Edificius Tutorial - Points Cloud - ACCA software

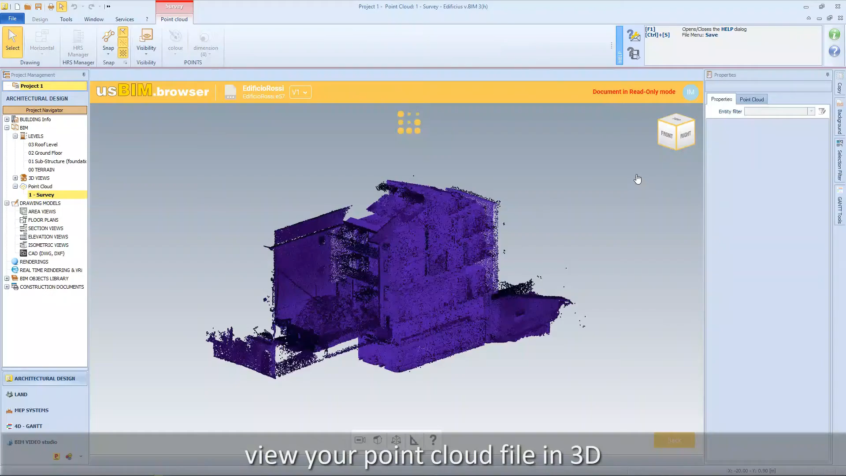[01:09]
view your point cloud fail in 3d
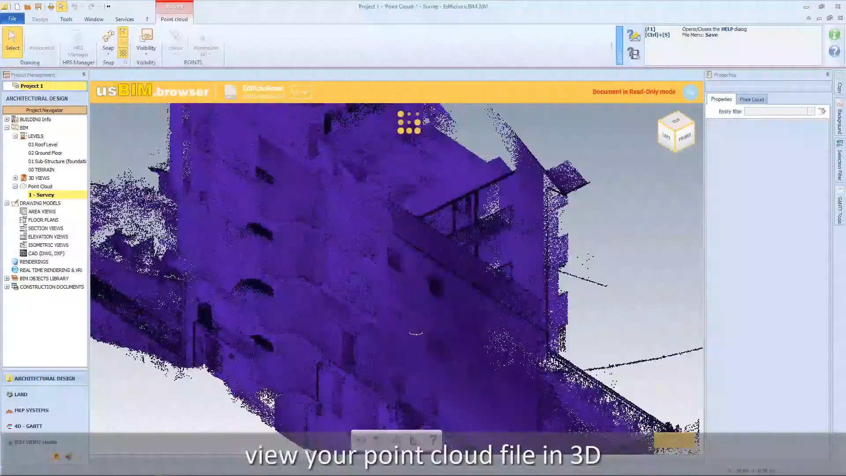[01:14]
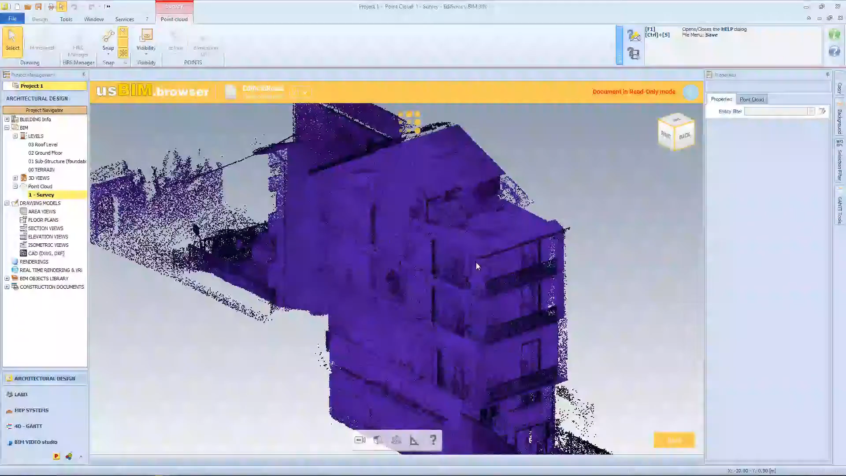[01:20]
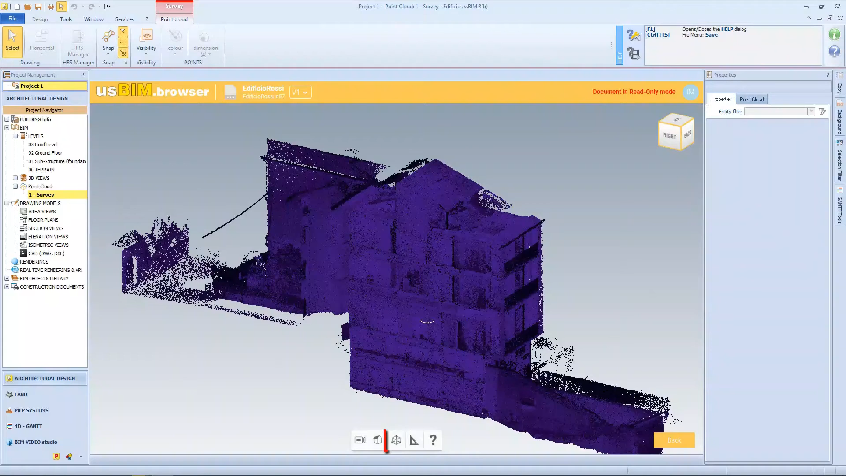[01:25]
with the selection box identify which part of the point cloud
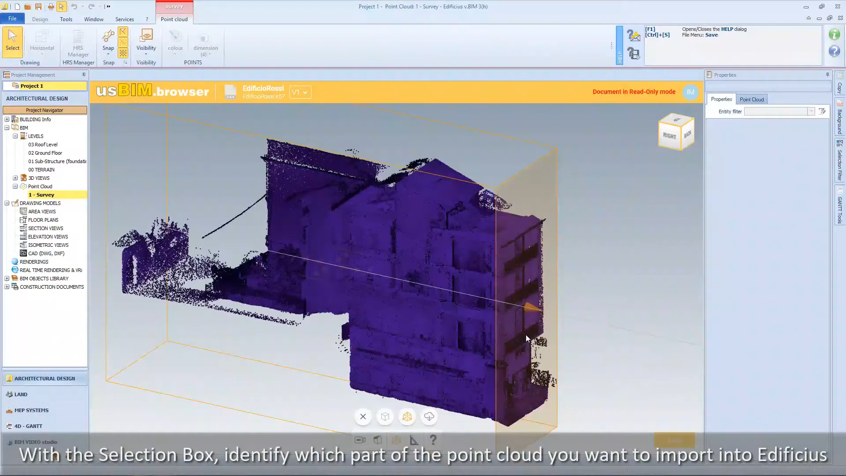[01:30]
you want to import into edificius this allows you to work only on the portion of the point cloud that you need to generate your bin model
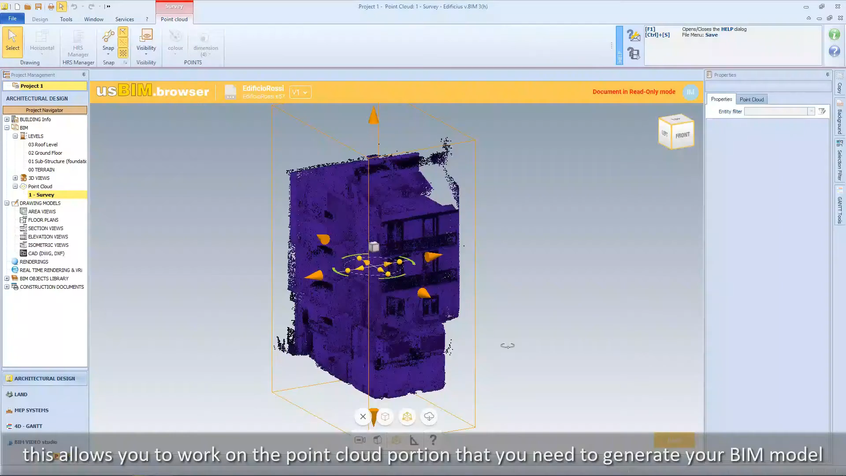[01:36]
click on download to import the point cloud selection into edificius
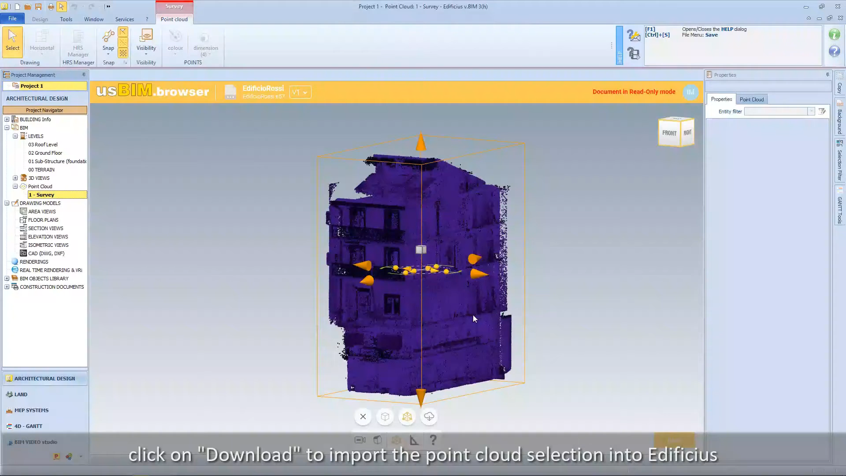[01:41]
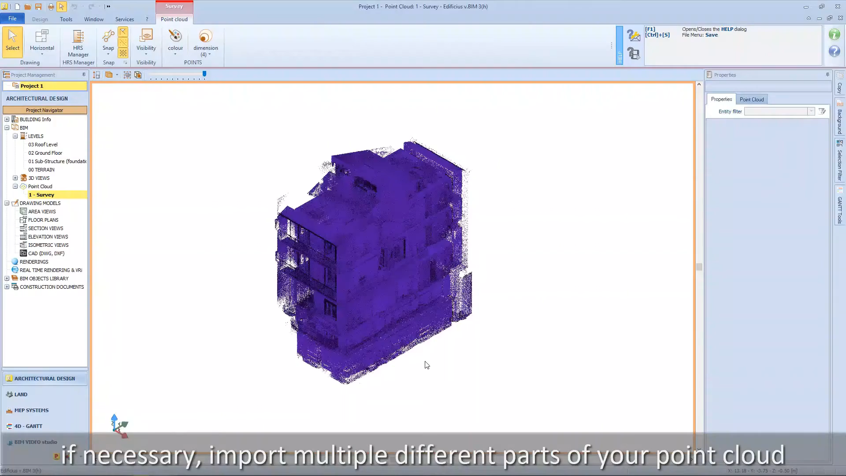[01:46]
if necessary import multiple different parts of your point cloud
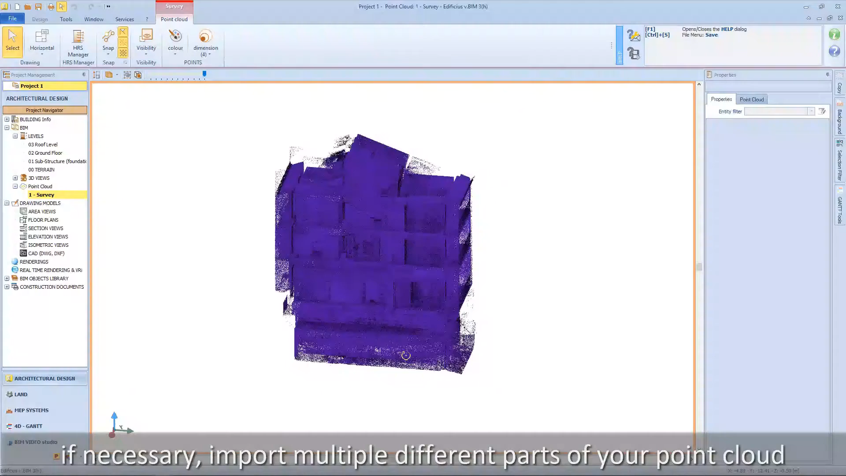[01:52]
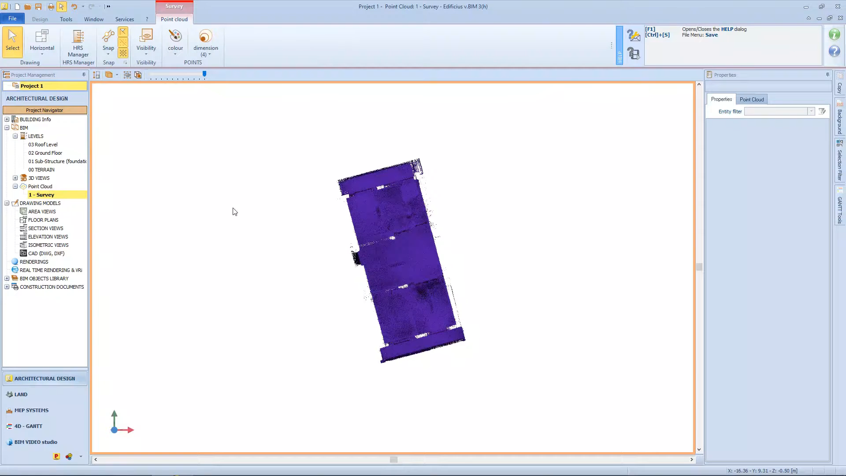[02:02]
use the object grip to align the point cloud along the x or y axes
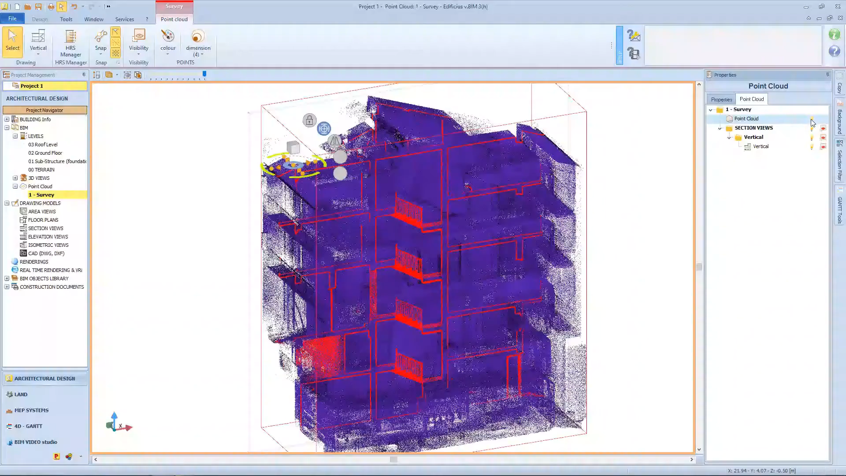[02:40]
enable disable the point cloud and section plane viewing options
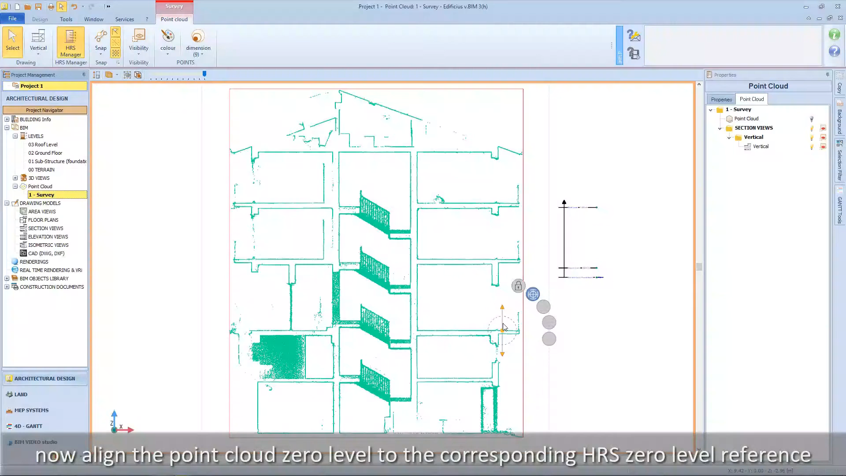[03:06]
now align the point cloud zero level reference to the corresponding hrs zero level reference
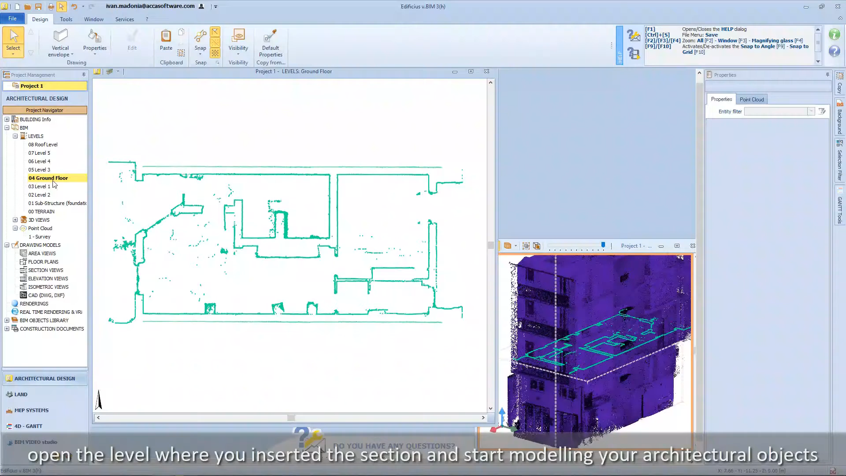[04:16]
now open the level where you previously inserted the section and start modeling your architectural objects such as for example the building envelope take advantage of your point cloud accelerators
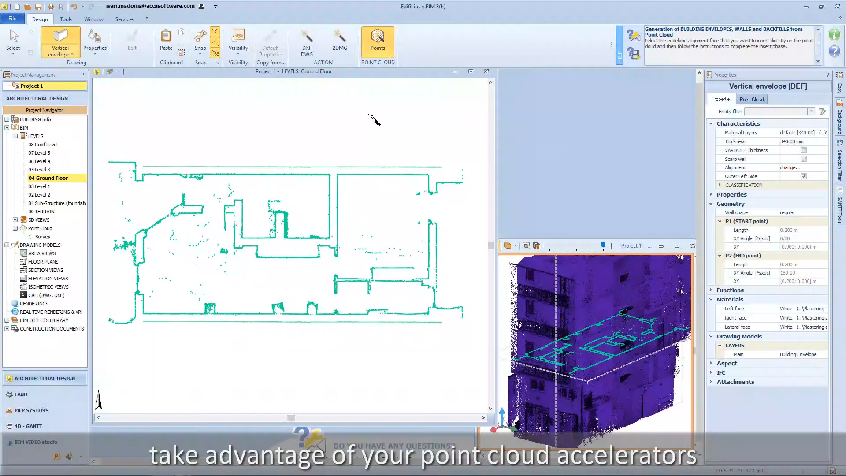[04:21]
select the object start and end point change the alignment axis
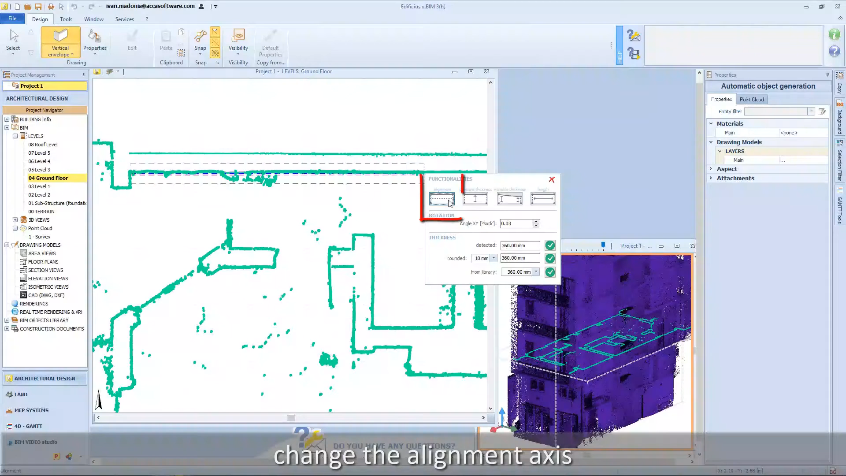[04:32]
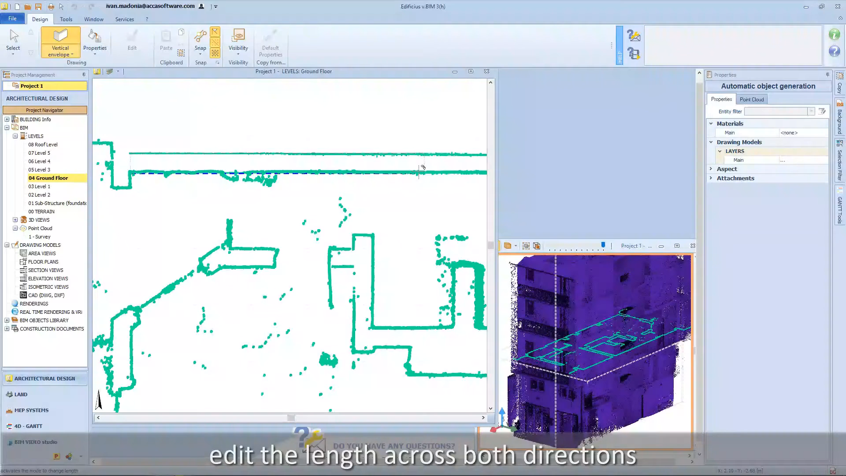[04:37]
edit the length across both directions
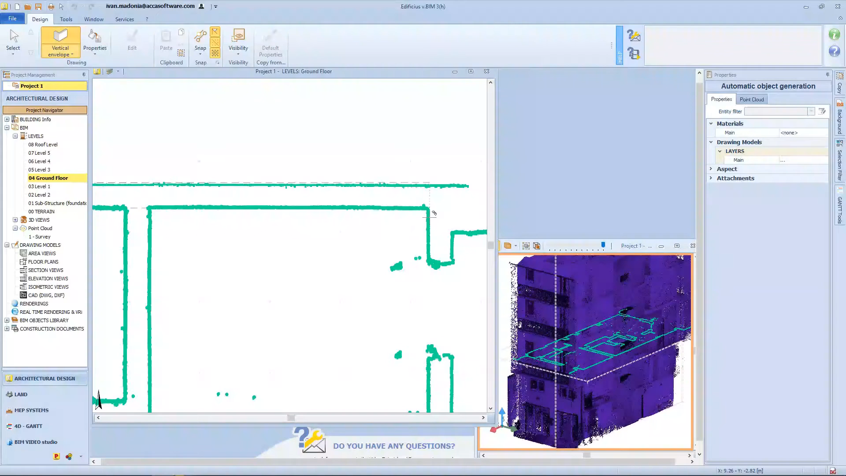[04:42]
visually identify the thickness
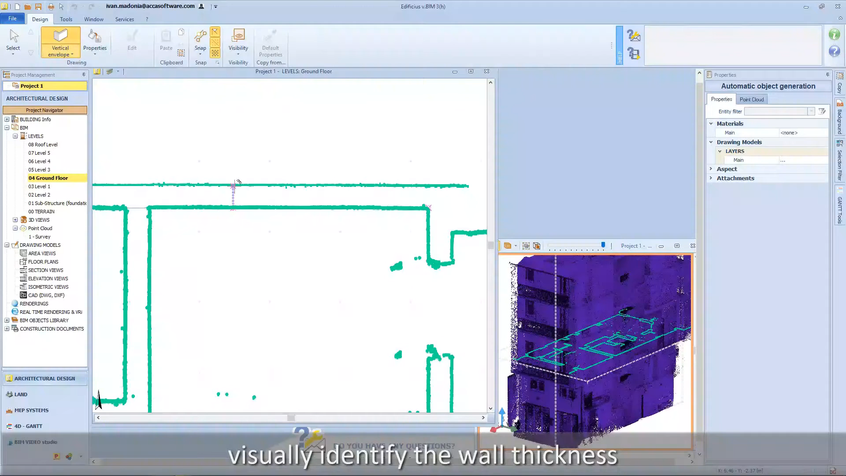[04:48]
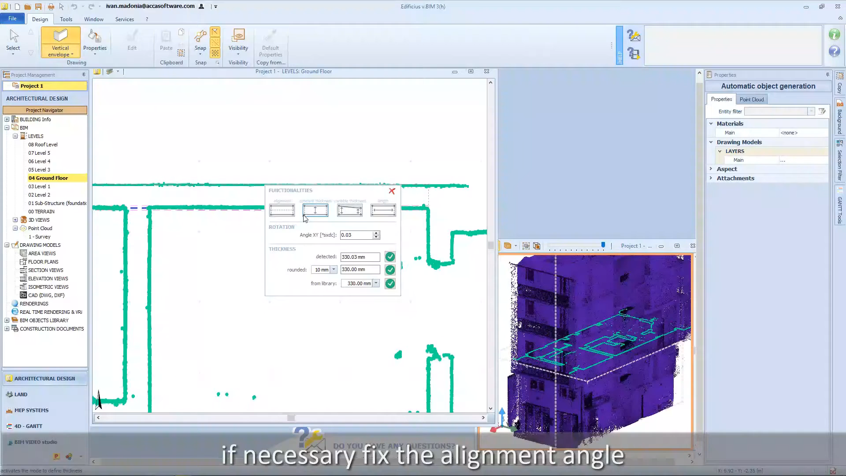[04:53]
if necessary fix the alignment angle view the detected thickness rounded and already used in your project values
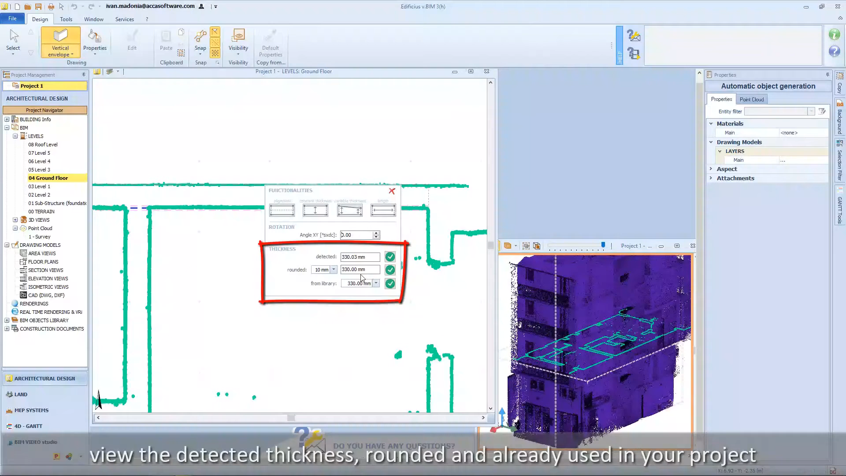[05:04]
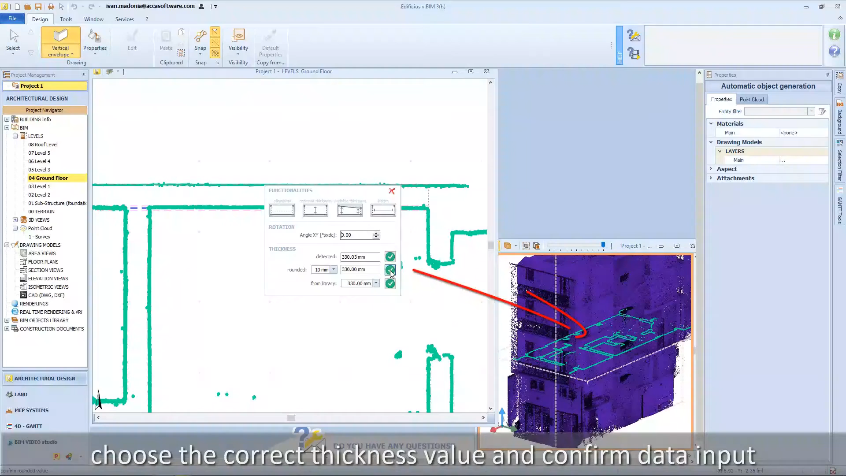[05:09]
choose the correct thickness value and confirm data input repeat the same operation for all other objects